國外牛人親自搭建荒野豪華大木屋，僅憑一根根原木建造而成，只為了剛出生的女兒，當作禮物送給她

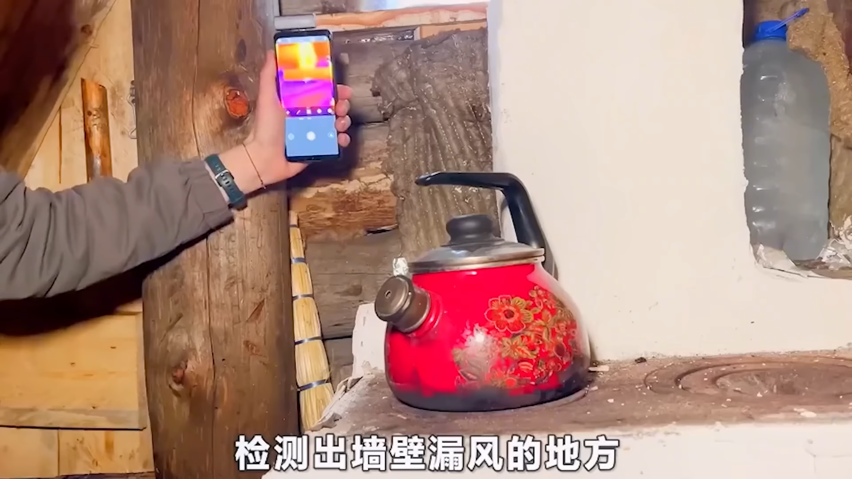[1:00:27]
检测出墙壁漏风的地方赶紧把保温棉塞了进去室外也同样需要检测一番不然今晚他都睡不踏实